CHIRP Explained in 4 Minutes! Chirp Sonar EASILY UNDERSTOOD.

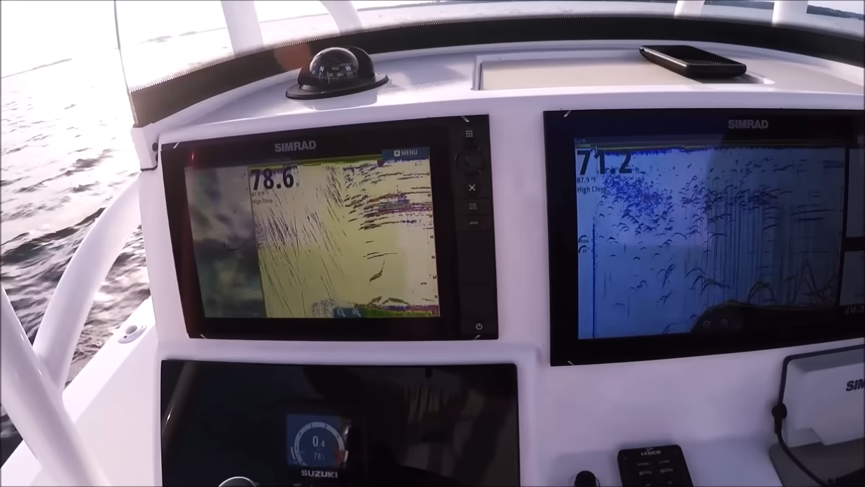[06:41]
right we are out of here checking out some airmar transducers here we're
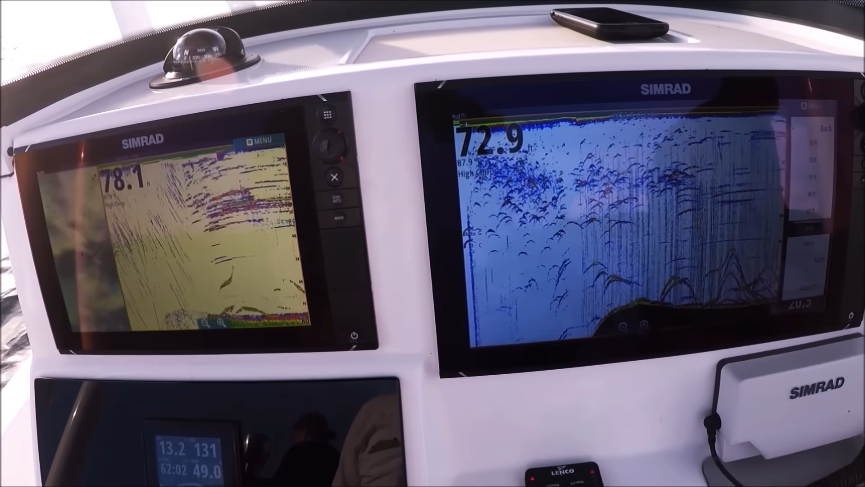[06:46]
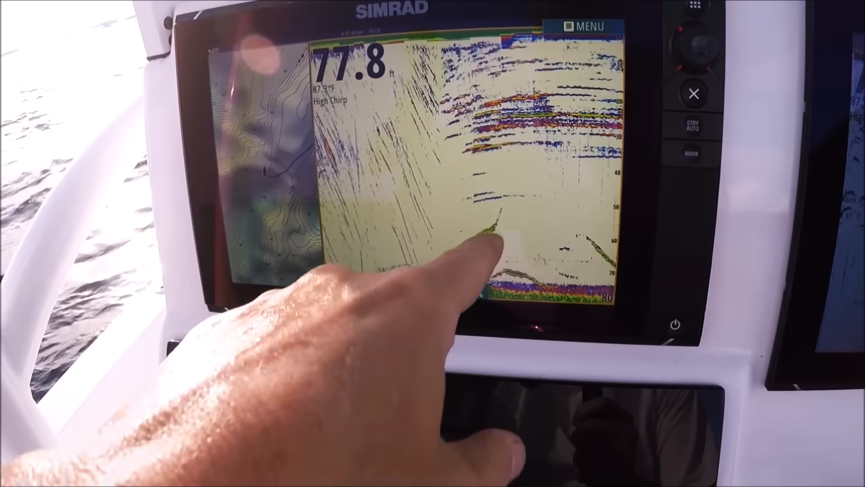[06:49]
On screen: depth 77.8 ft
comparing a few this is an inexpensive p66 transducer it's less than 100 bucks
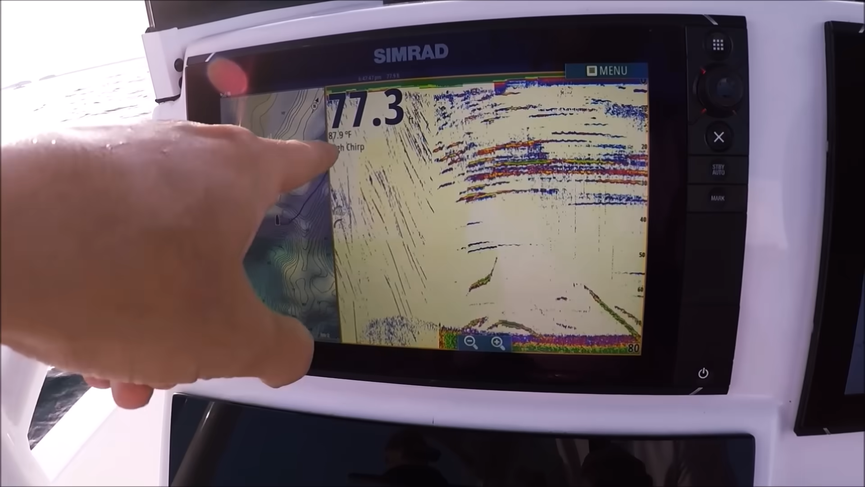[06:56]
On screen: water 87.9°F
5200 kilohertz and we are setting it to high trick to see what she does uh
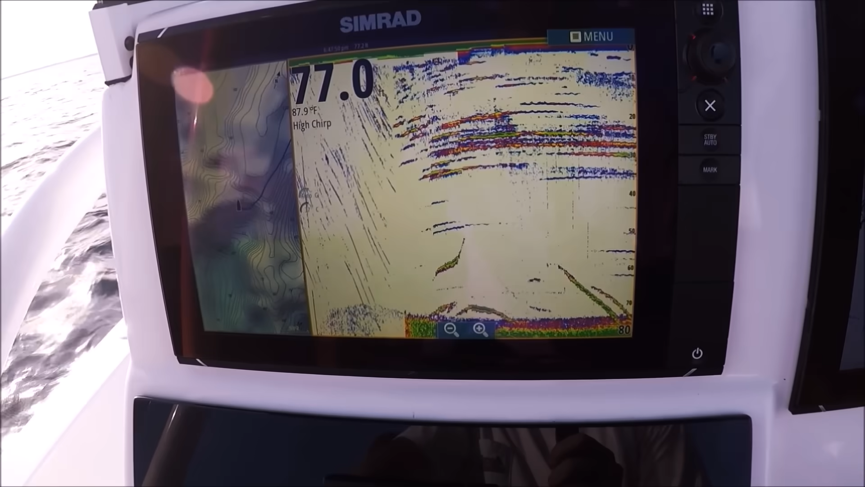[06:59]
On screen: water 87.9°F
marking some stuff and here to the right
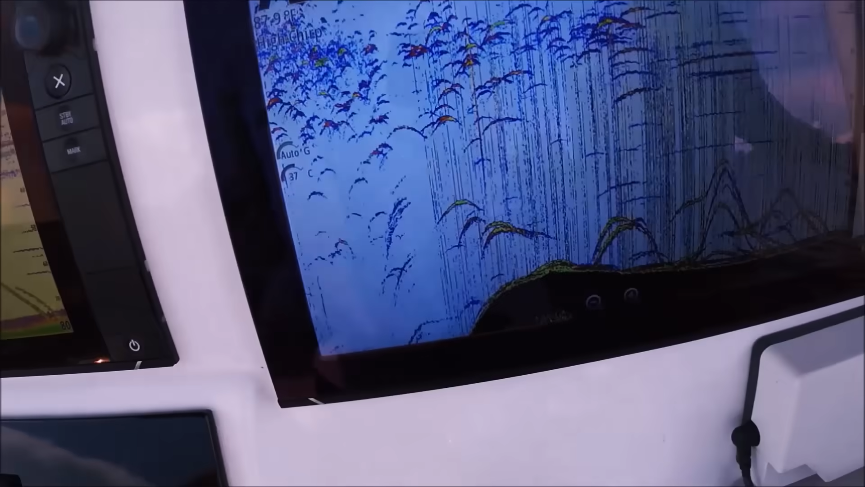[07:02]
is an actual chirp dedicated transducer a real chirp transducer i think the results
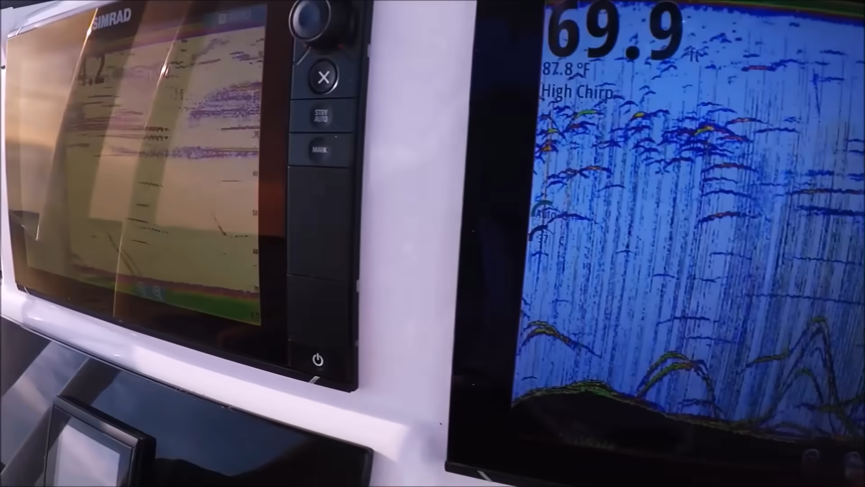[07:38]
and i don't think i need to say much more than to show you that these dashes right
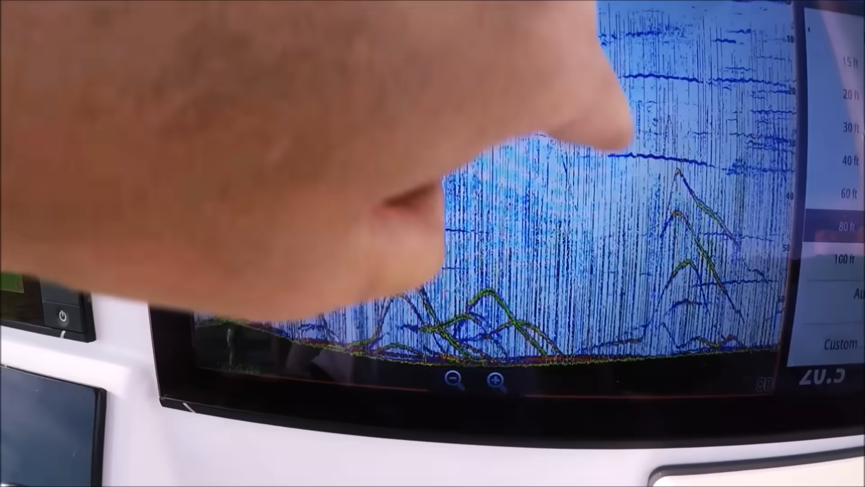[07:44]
there just ignore them we're running two transducers right next to each other so we can get an even competition here
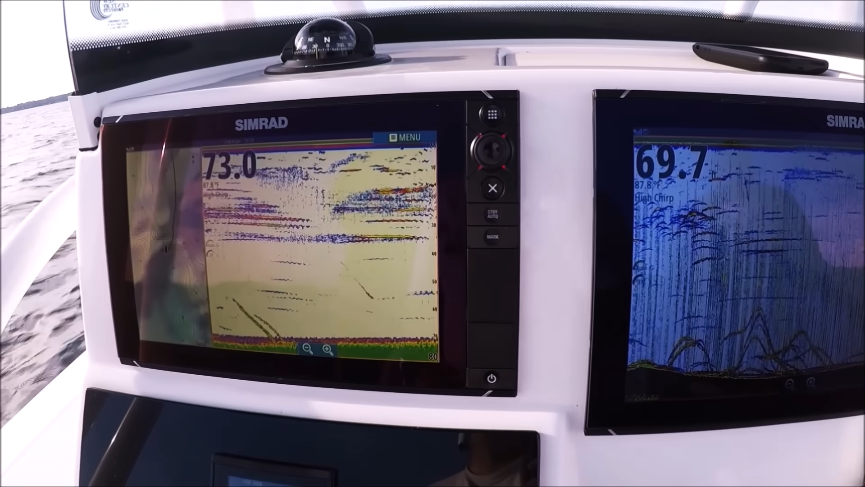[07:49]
that's why they're interfering but i don't want to put any interference
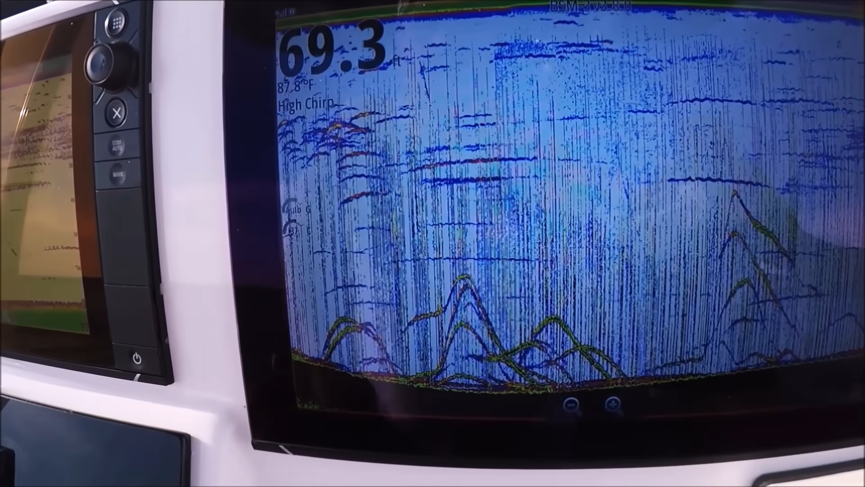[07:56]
filters on because it'll squash our turns something we got here is
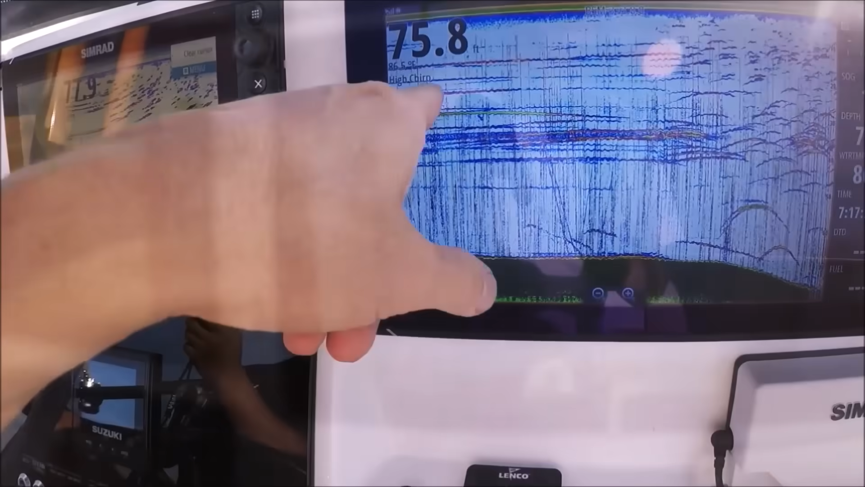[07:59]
we set our chirp transducer to high chirp we got all kinds of good life here
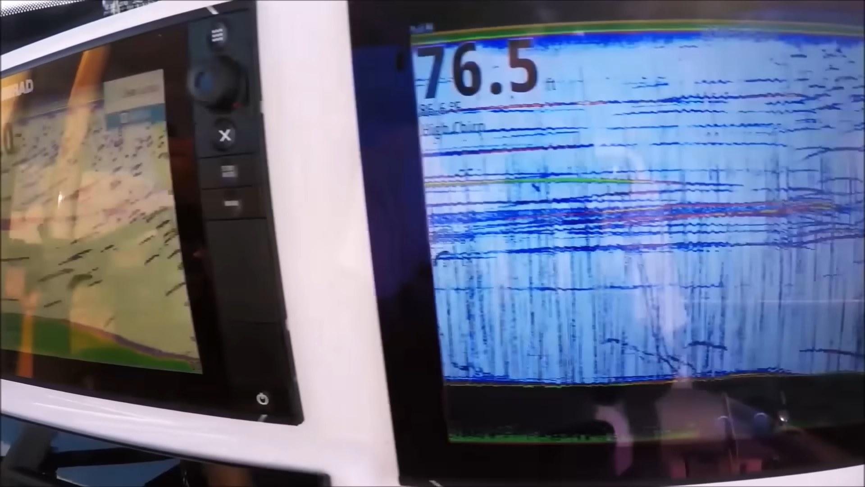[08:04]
On screen: depth 76.5 ft
and our p66 instead of 200 kilohertz i mean it's got some returns there
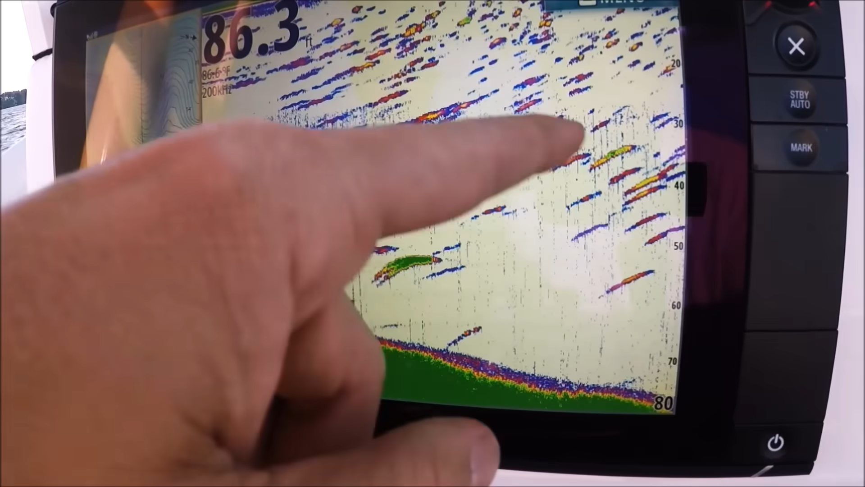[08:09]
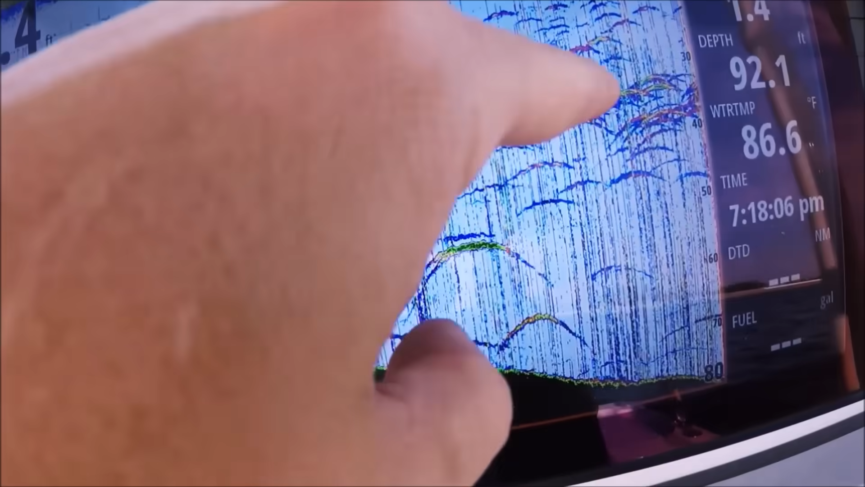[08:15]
On screen: depth 92.1 ft, water 86.6°F
uh two different worlds though you know we got awesome separation you can kind of count them up if you want to
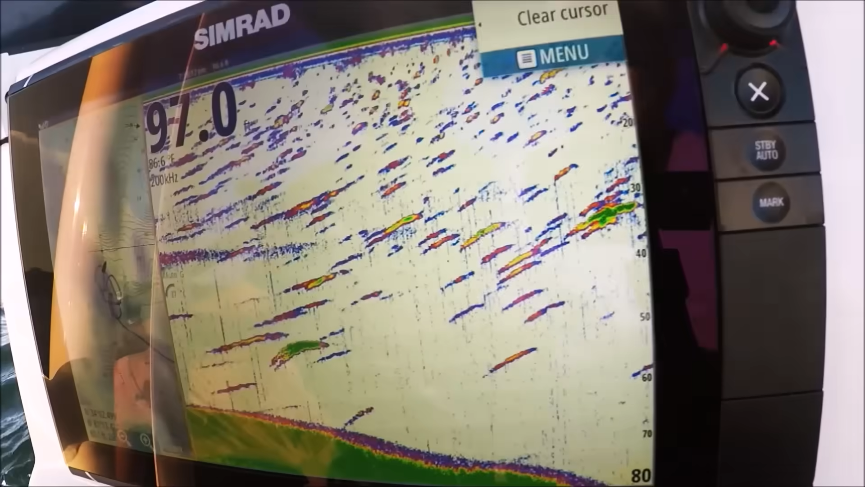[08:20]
if you have a single frequency transducer like the 200 slash 50 or
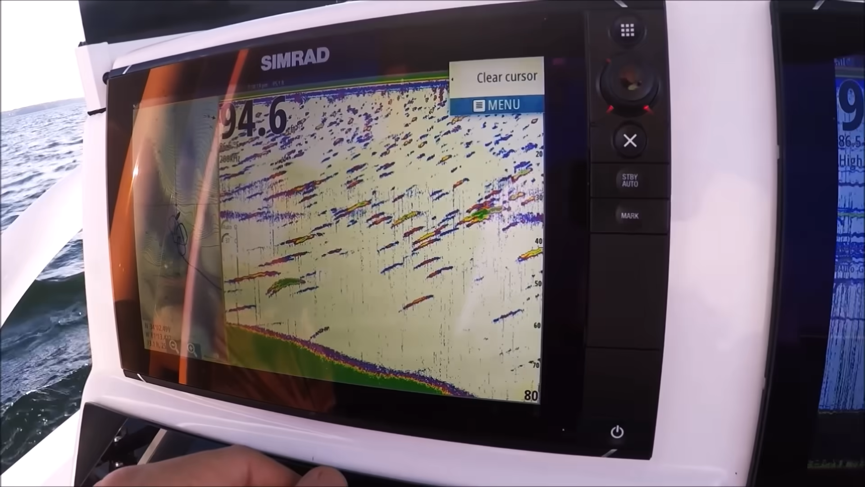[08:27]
83 slash 200 i would leave them in those single frequencies that's where they're meant to
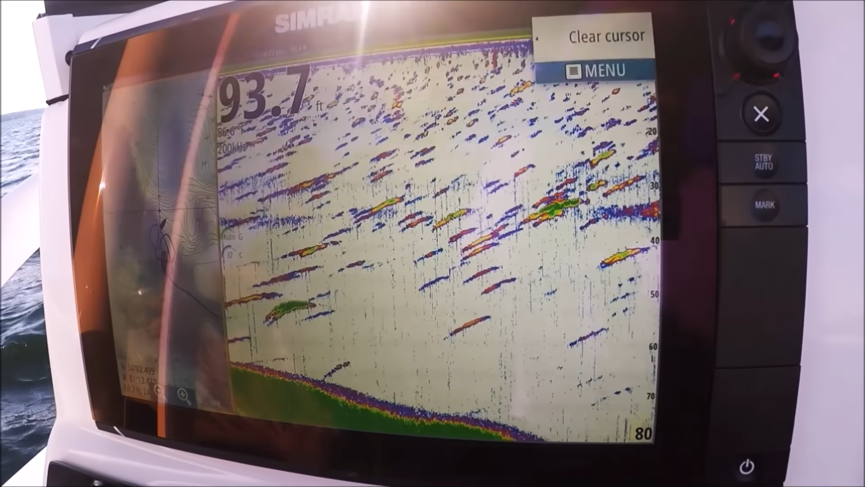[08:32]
On screen: depth 93.7 ft
work you know that's where the quality is and they definitely perform their best when you're using the way they're meant to be used i would
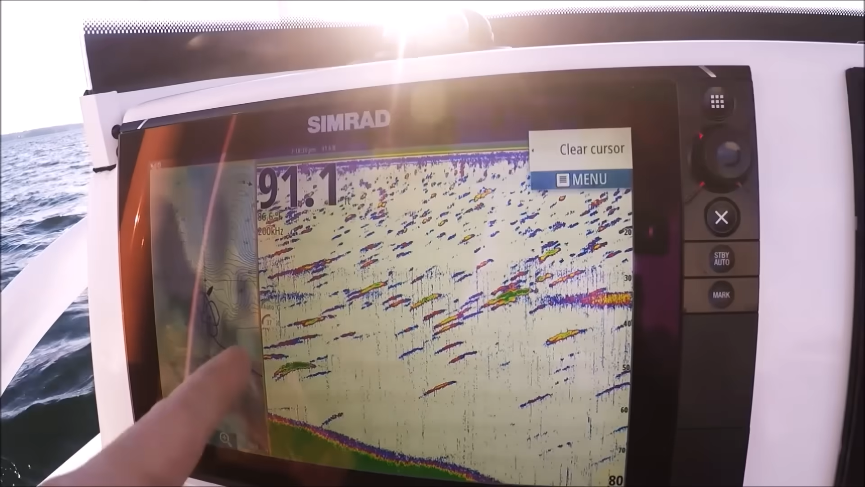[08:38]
use them in single frequency setting the chirp doesn't do anything really that i see i think it hinders the performance really you